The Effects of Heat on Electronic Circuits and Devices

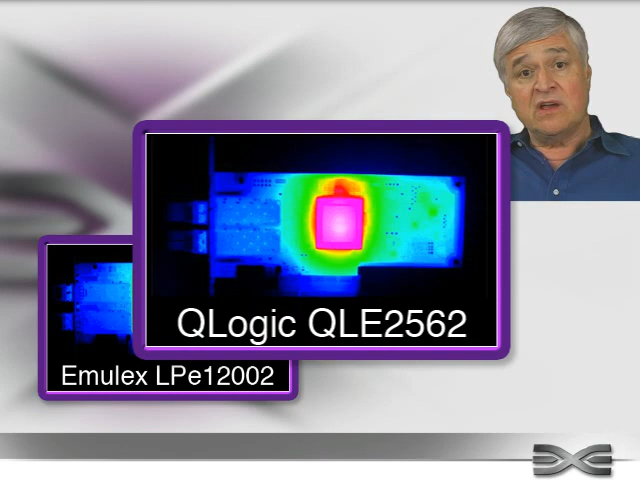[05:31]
QLE-2562 8 gigabit fiber channel HPAs. It is important to keep in mind that the most critical component of an HPA is the I.O. controller chip. To that end, all Emulex LPE-1200 family variants use a heat sink to ensure that the I.O. controller is efficiently cooled for maximum performance and reliability.
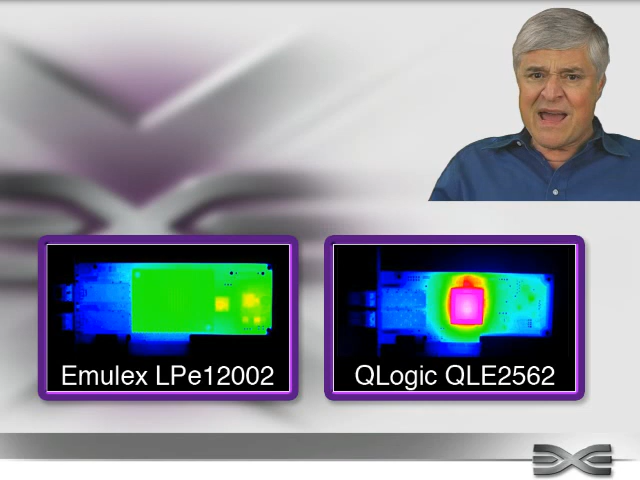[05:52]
QLogic, on the other hand, has opted not to use a heat sink. The first set of images shows the thermal characteristics of the Emulex LPE-12002 HPA compared to the QLogic QLE-2562.
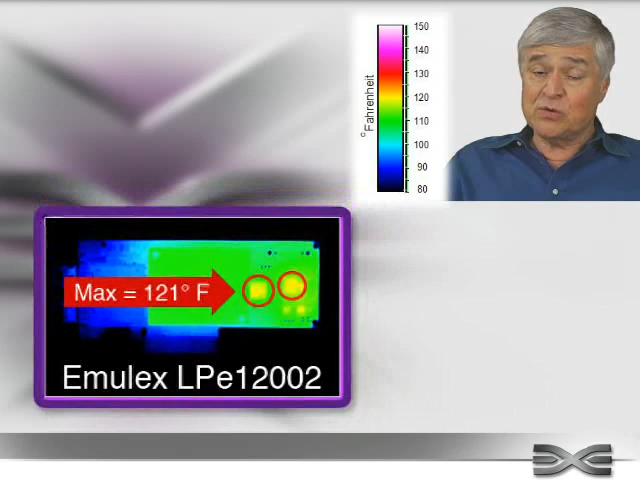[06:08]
It is clear that the LP-1200 operates significantly cooler at 121 degrees than the QLE-2562, which is operating at a 148 degree temperature. Next, we can proceed to remove the heat sinks from the LP-12002 I.O.
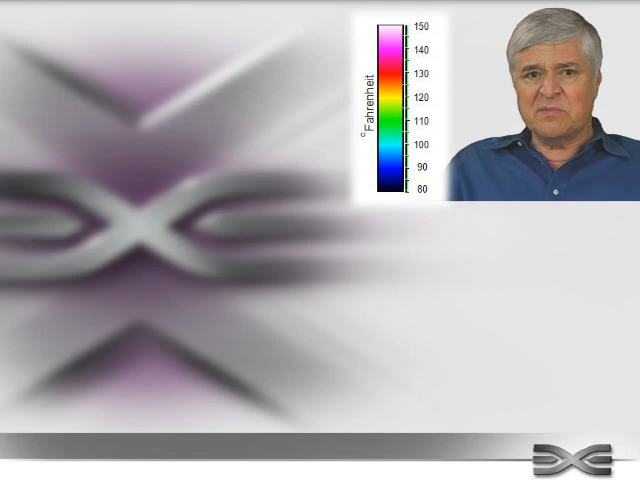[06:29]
controller and compare it to the QLogic HPA. The results are noteworthy. The I.O.
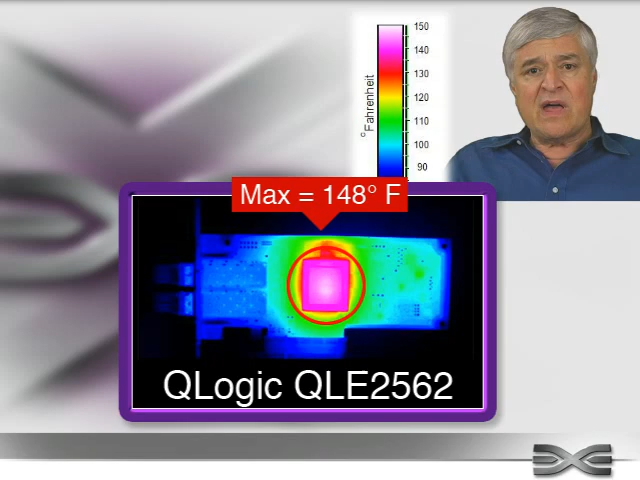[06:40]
On screen: max 148°F
controller of the QLE-2562 registered 148 degrees, while the I.O. controller of the LPE-12002 registered only 136,
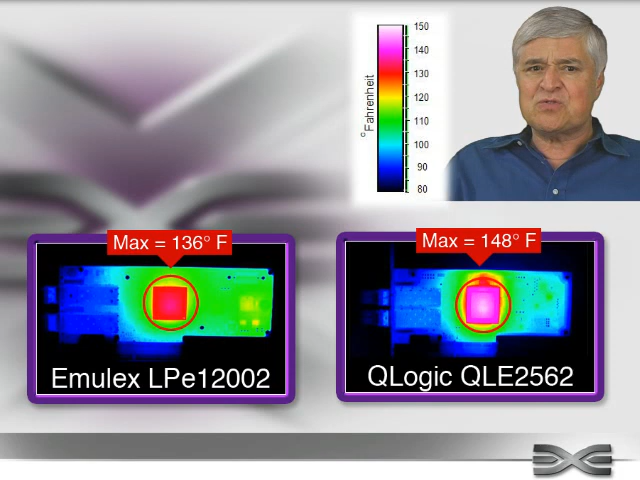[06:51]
demonstrating that even without the heat sink, Emulex operated 10% cooler than the QLogic design. The fact remains that when a product fails, it must be replaced and fixed.